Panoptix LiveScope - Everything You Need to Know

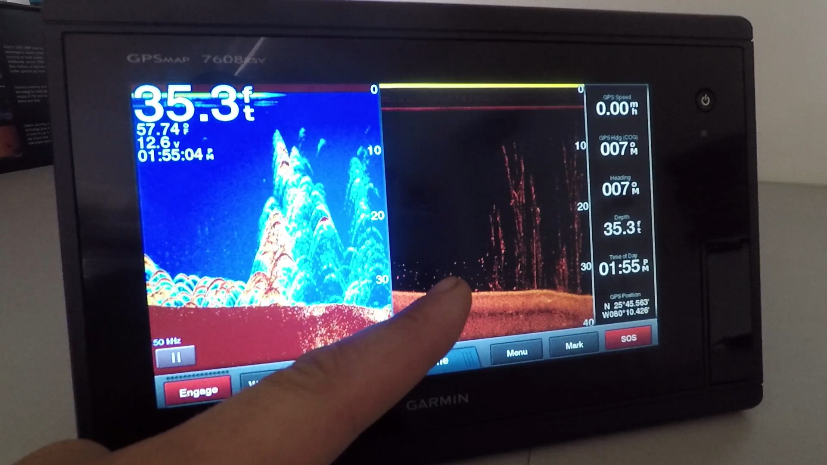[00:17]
On screen: depth 35.3 ft
And probably the best way to do that is to compare traditional sonar with Clearview sonar. Traditional sonar gives us very good arches, but Clearview gives us really good bottom definition.
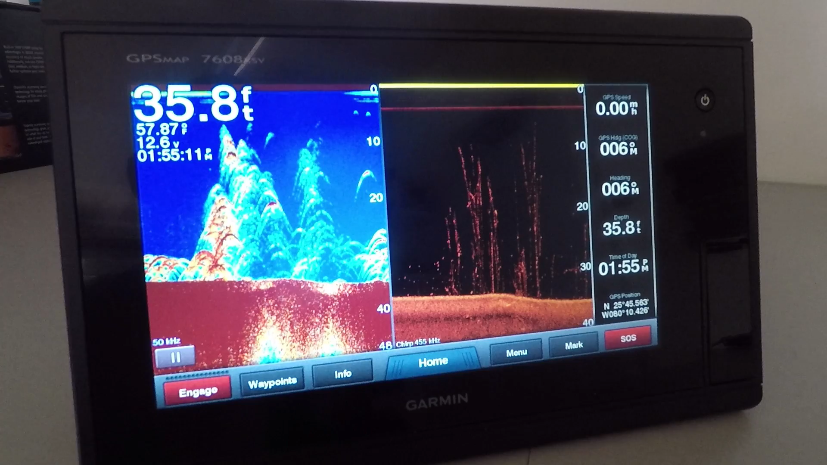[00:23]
On screen: depth 35.8 ft
That's what we had with the original Panoptix. It was this style sonar. Now with LiveScope, it's going to be this style sonar. So here's another example. This is like a PS21 or 22 forward looking. And then this here is the new LiveScope. Very different, much more detail in these. You can see the fish in much greater detail as they swim. So that's the main difference between the two. Now there's a lot of videos out there on what you can do with the new LiveScope system. So I'm not going to get into too much detail on the cool things that you can see.
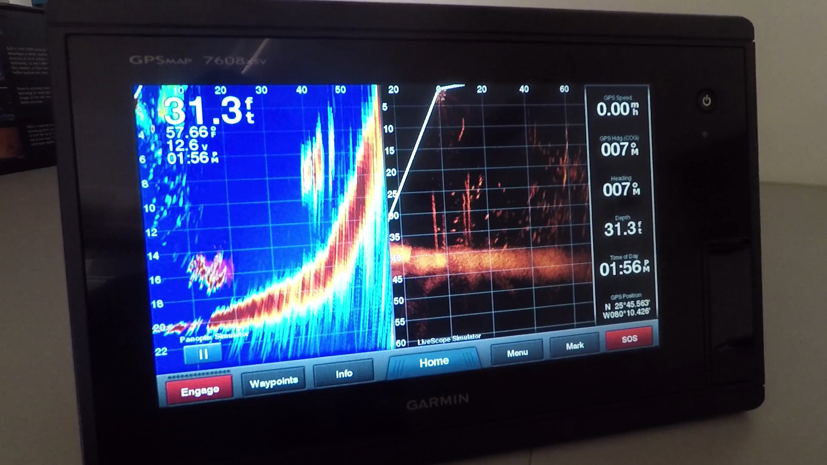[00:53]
On screen: depth 31.3 ft
What I wanted to get into was more the settings and the features in the unit and how to set it up and different things you can do with it because I haven't seen a lot of that on YouTube yet. So let's get into that. Okay, so first thing, let's just orient ourself with the screen.
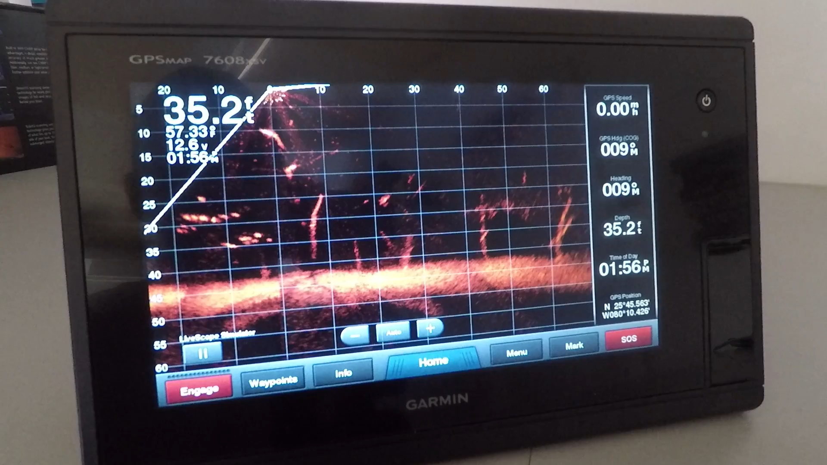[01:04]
On screen: depth 35.2 ft
We've got a grid across the top and across the bottom or across the side here.
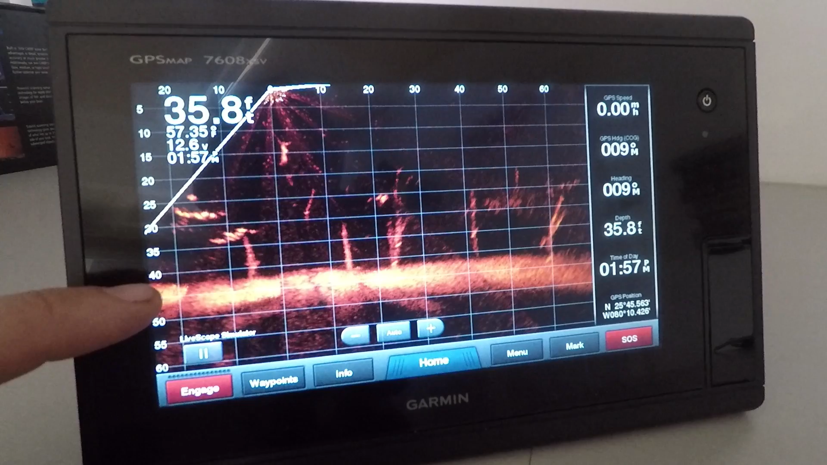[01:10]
This is our depth where we would hit the bottom here just a little bit around 40 feet. And then we're out in this case to about 70 feet.
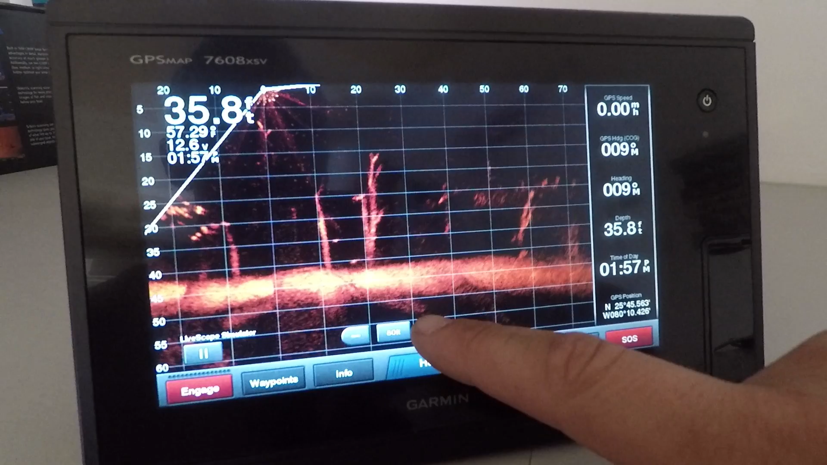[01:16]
On screen: depth 35.8 ft
We can increase our range and that's the maximum that we can go in this particular recording and then also decrease the range to see more detail. Now our boat is situated right here at the zero. So it does look a little bit behind and below and then out forward. So this is the first view you're going to get with the LiveScope.
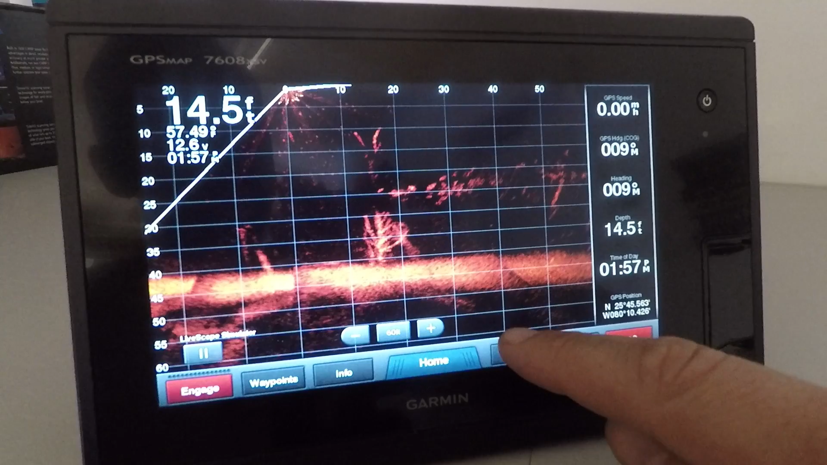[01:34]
On screen: depth 14.5 ft
We can go into the menu, into our sonar setup and installation, and then we have orientation.
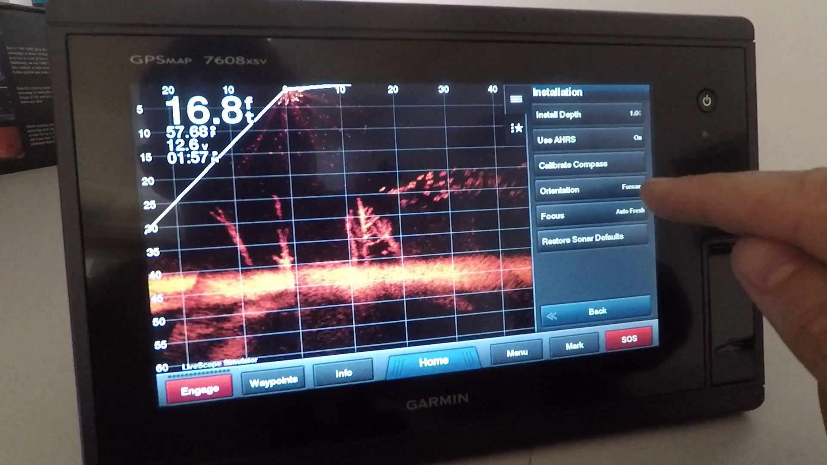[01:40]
We can change that to down. Now in doing that, we also have to rotate the transducer. So the transducer has two elements in it that'll allow you to look forward or down. You need to pull the trolling motor out of the water, physically rotate the transducer and make the selection in the menu if it doesn't automatically do it for you. So now in this view, our boat is here. Again, we've got a grid going each way so we can look left and right and then down as well and see fish swimming around us. So those are the two modes you would use.
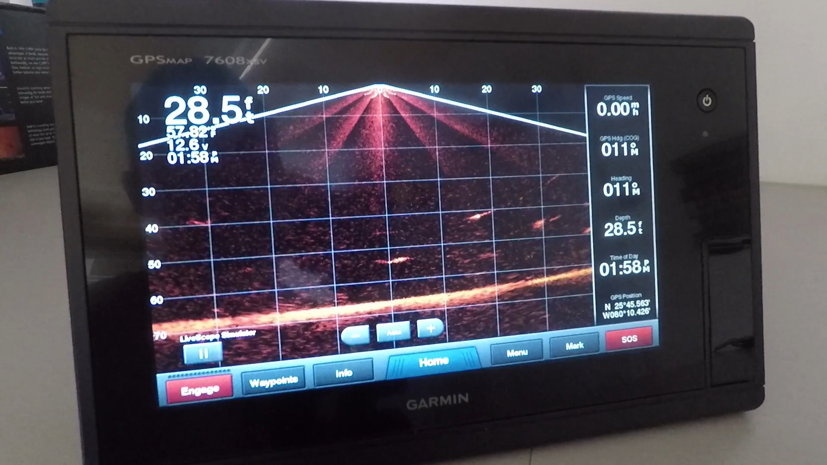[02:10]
On screen: depth 28.5 ft
Forward looking obviously to look ahead of the boat to find structure, weed clumps, rock piles, that type of stuff. And then this view here would be used much more when you're vertically jigging.
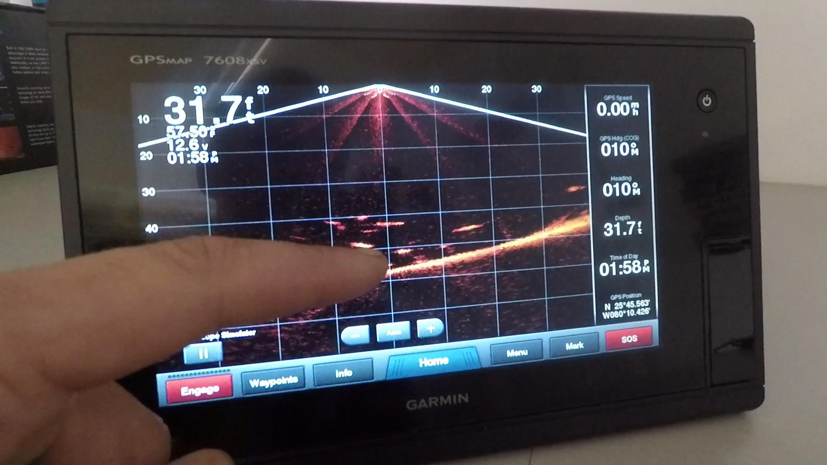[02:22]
On screen: depth 31.7 ft
So maybe fishing for smallmouth bass, drop shotting, vertically jigging walleye, that type of thing. Okay, so we're back into our forward orientation. And just to show you what we're looking at on the screen so you get an idea, we've got some standing trees here. School of fish right here. You can see them disappearing as they swim off. Another school coming in here and down here as well.
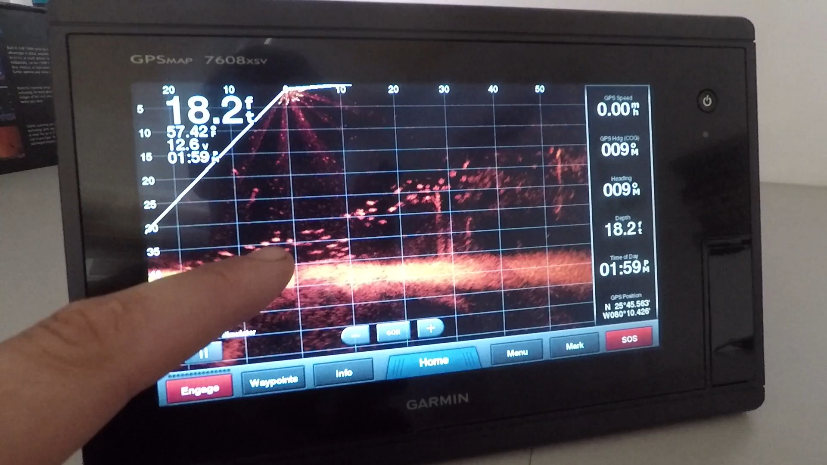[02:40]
On screen: depth 18.2 ft
So that's kind of what we're looking at. And it's all live real time. We go into our menu.
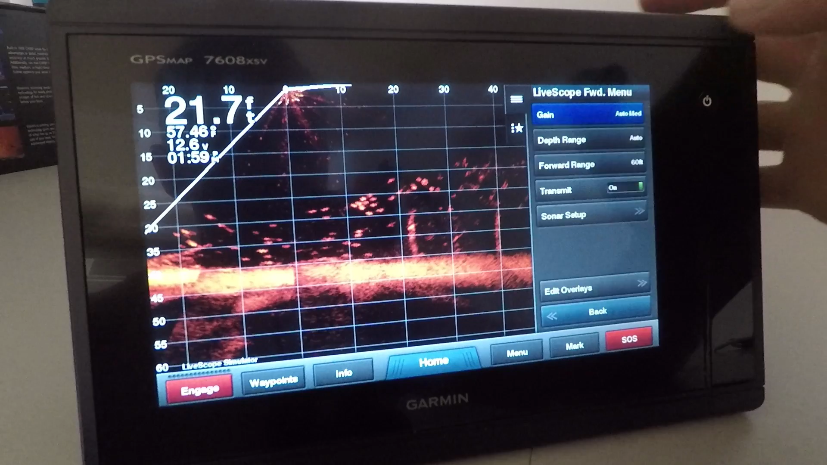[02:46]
On screen: depth 21.7 ft
First option in the menu is our gain. We have an auto low, auto medium and auto high. So you can set those as the unit sees fit. If you want to see more detail, you set to auto high. If you just, you know, really care about seeing larger targets, set it to auto low. You can also then control this manually and set this however you like. And just like any sonar, as you go up, you're going to get more clutter.
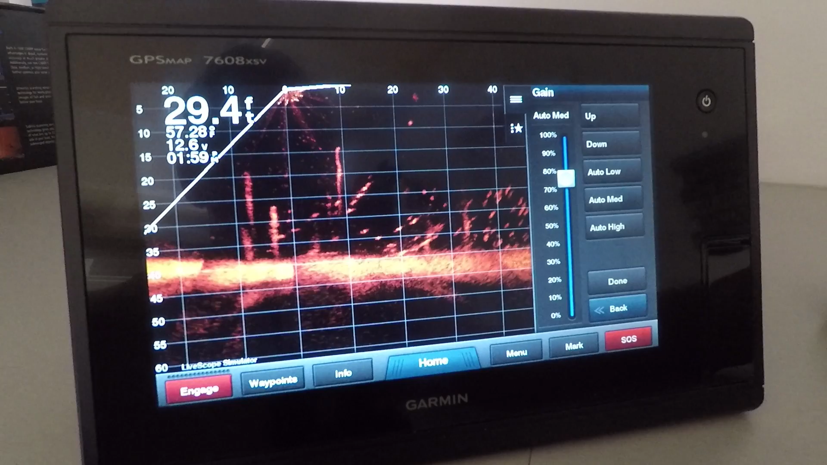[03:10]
On screen: depth 29.4 ft
Auto medium is probably a good starting point when you first get your unit to play around with it. Next thing in the menu, you're going to notice is the depth range. And again, that's just like any sonar. I'm not going to spend too much time on that we can increase or decrease the depth range. And then it's also available in auto.
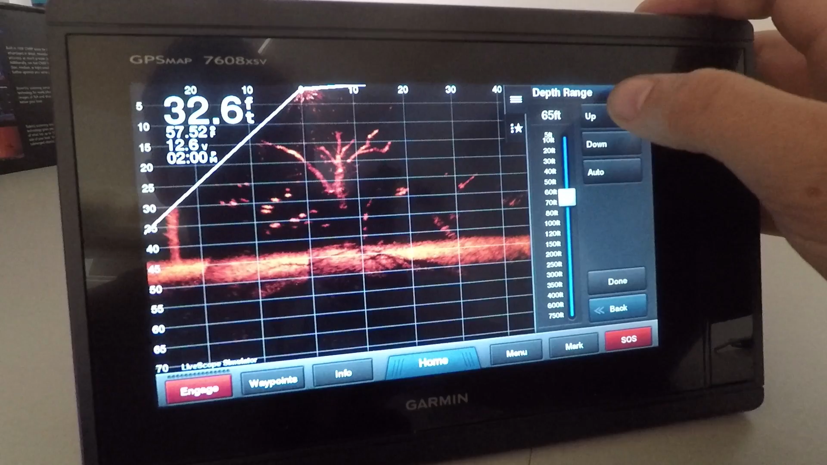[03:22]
On screen: depth 32.6 ft
Now the benefit in this if you if you just want to keep close eye on the bottom, like especially in the down view, you know, this will be helpful because you can maximize your screen to get the most detail. And then we also have forward range. Again, that's just like what we would have the depth range,
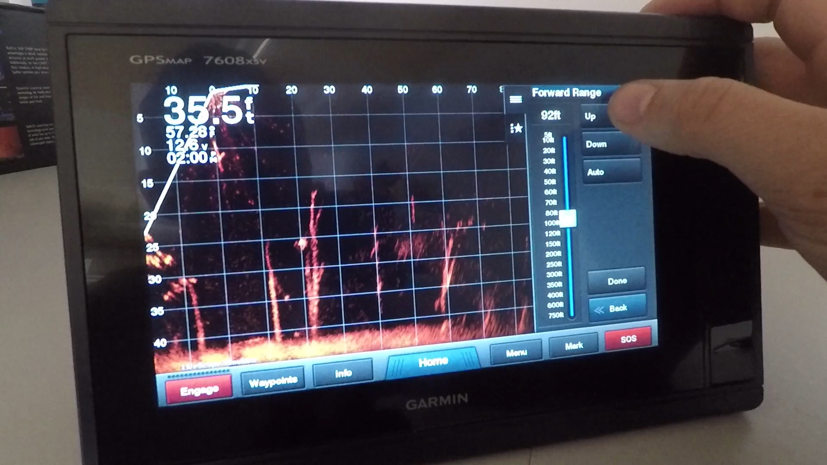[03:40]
On screen: depth 35.5 ft
but looking forward and again, auto setting there as well. Transmit, we can turn it on or off. So if you want to disable the sonar, just by hitting the menu, you can go turn it on or off.
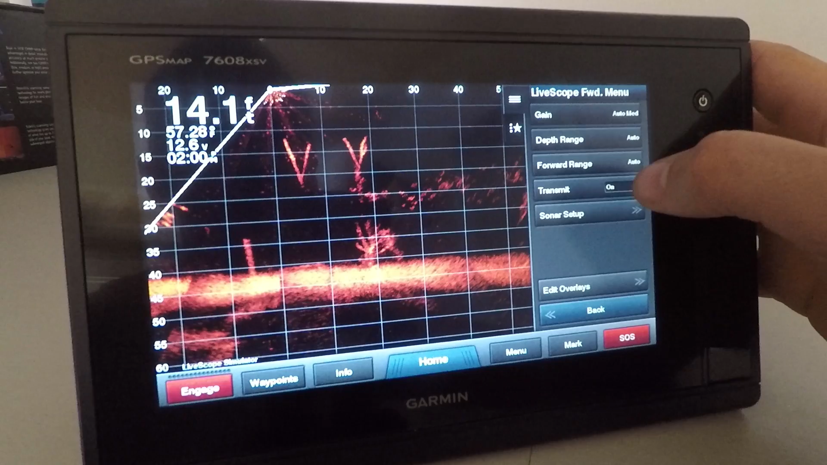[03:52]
So this will be great when you pull the trolling motor out of the water, just disable the sonar when you run to your next spot, come back, turn it back on. So that's your first page of just basic things.